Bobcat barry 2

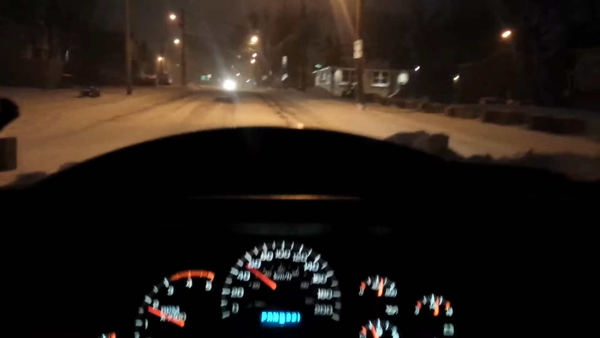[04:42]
these people up here On north street They don't even know How to tell For the fucking snow Like I do Oh, yeah There we go There we go Oh, can I see the road Oh, look like I've got seven seconds I've got to beat this light Oh, four seconds Come on, Bob Grapberry Put your fucking gas into it Here we go Oh, yeah Uh-oh Somebody got their emergency Motherfucking flash A four-way flash It's on up in here Oh,
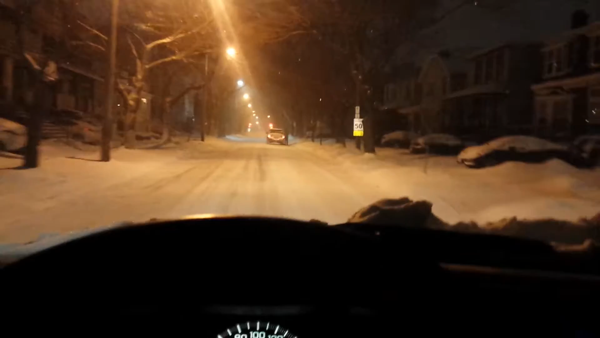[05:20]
People be crazy These motherfucking days You know I've got to go All around here And what the fuck You're doing Money getting in Your motherfucking Shook I get the fuck Oh, man Damn And now I can This must be like My first red light Since I left my host today But it's going to change It's going to change The motherfucking over here Keep it rolling Keep it rolling Yeah, I made it I fucking made it Yes, I fucking did Who's stopping? There ain't no fucking Big Bobcat There ain't stopping for that Fucking like it It
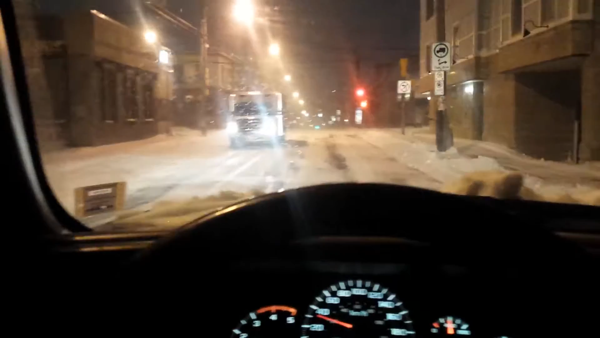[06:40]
Fucking ambulance Oh, they're just Playing around in the snow Nothing coming that way I guess we're good Down the regular street Let's go down the regular street See what's going on Down around here Okay Yeah, there's snow down here too I didn't think it would be snow down Usually it's sunny down here But not today, no It ain't fucking No And real good You know what I'm saying Now,
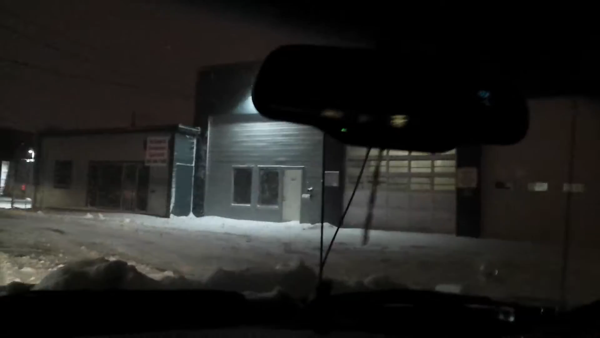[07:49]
We're here We're here That's where the bar machine is Yeah Oh, yeah Okay That's okay